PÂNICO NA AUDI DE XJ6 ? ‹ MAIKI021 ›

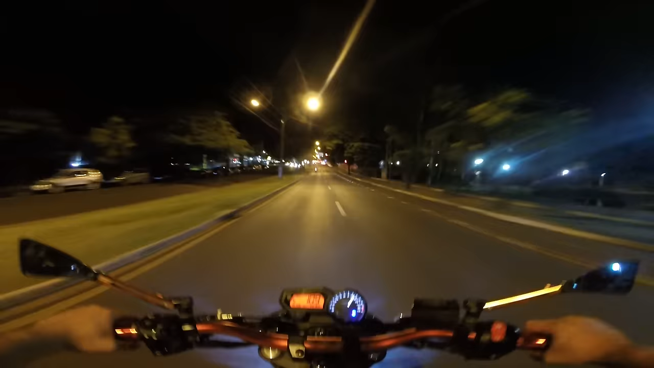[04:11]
No embalo dele não, que esse cara é louco, tio. Vai seguindo a luz de freio de quem tá na frente, tá ligado? Você vai, você se mata. O cara é mó roleta russa. Chamou do grau que não vem. Mas daí já não entrega, peraí, que eu tô com garupa. Revelei pra vocês ainda que eu tô com garupa. Faz tempo que eu não...
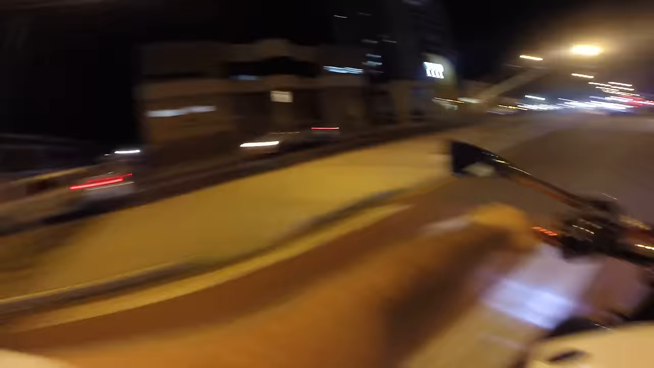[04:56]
Ah! ver o que nós encontra ali. Vamos passar pela Fonte da Juventude, mano. Nossa, tá um trânsito aqui do caralho.
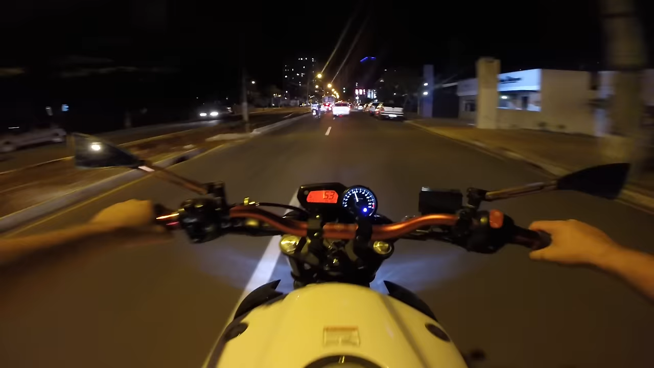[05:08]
Olha o mano que furou o sinal vermelho. Não adiantou nada.
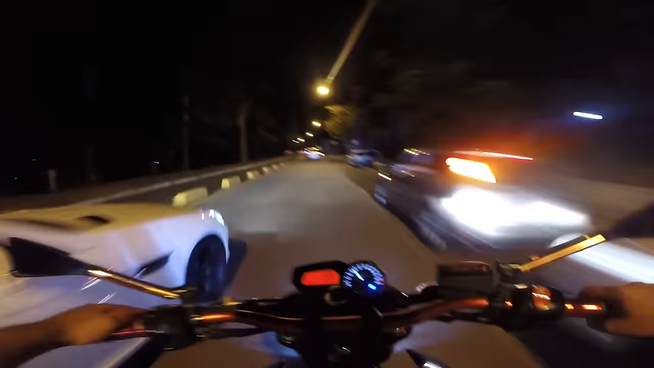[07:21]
Pode pilotar de monstro. Pode as lombadas que tem aqui, tio. Fechou. Fechou o sinaleiro.
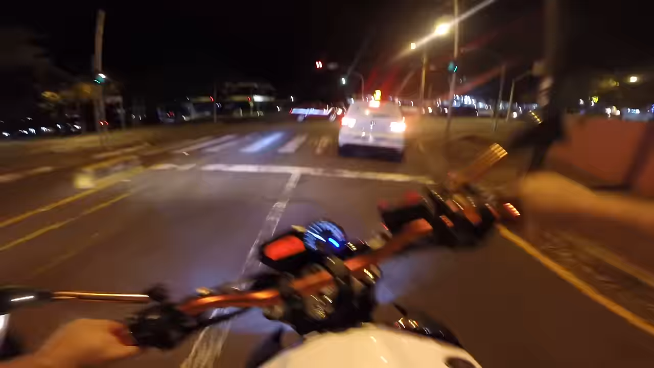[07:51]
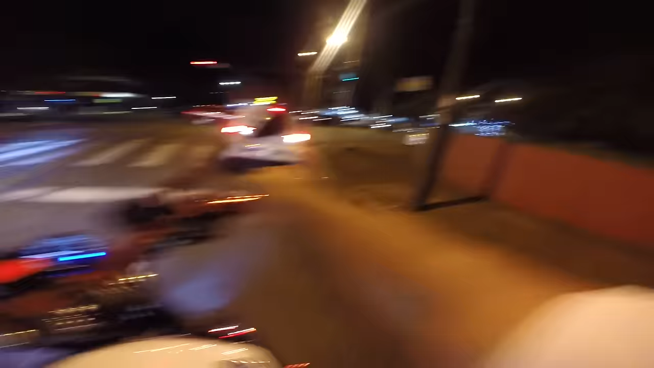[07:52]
Deu ruim porque fechou o sinaleiro, né, mano? Aí nós temos que se retirar.
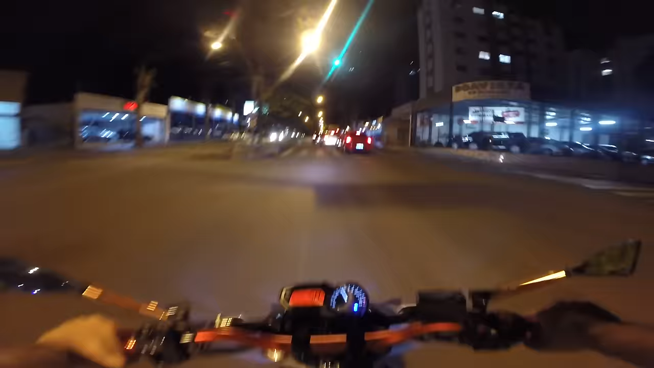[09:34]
É, o grauzão aqui, do nada o trânsito parou, tio.
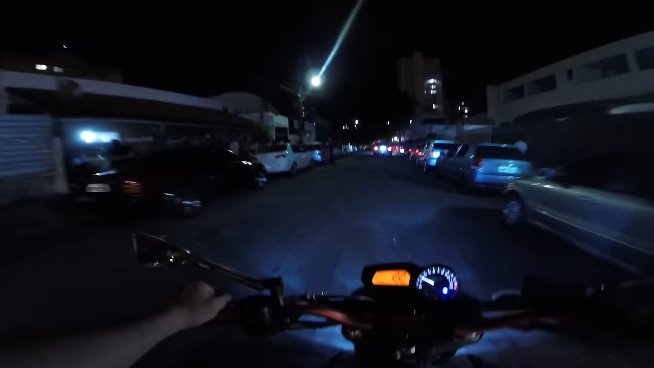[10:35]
Aqui é só louco. Oh, uma moto sem a roda. Cê é louco. Cê é louco.